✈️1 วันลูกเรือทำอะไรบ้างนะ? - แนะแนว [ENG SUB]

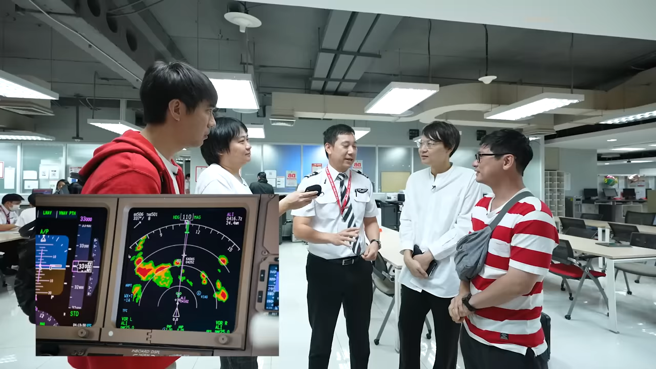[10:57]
ละสีมันคืออะไรครับ เคสกายเลยมันก็จะไม่มีสีอะไรเลยครับแต่ว่าถ้าสีเขียวก็บอกว่าเอ้ยตรงนี้เรามีเมฆอ
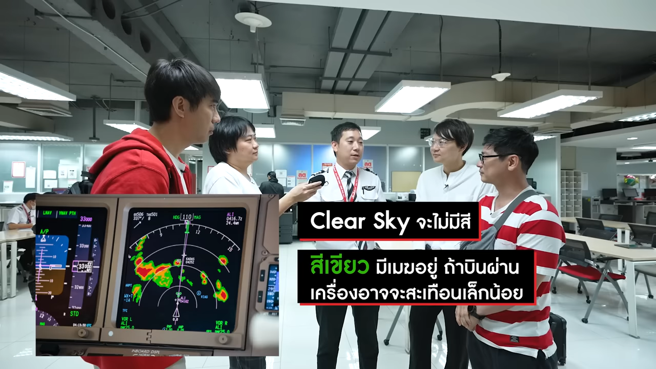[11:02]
ยู่นะแต่เกิดถ้าเกิดเราผ่านไปก็อาจจะมีการสะเทือนนิดหน่อยแต่เกิดสีเหลืองสีแดงเนี่ยก็ไม่ควรฝ่าเข้าไปมันก็จะถ้าไม่จำเป็นจริงๆเมฆมันก็เหมือนเป็นการควบแน่น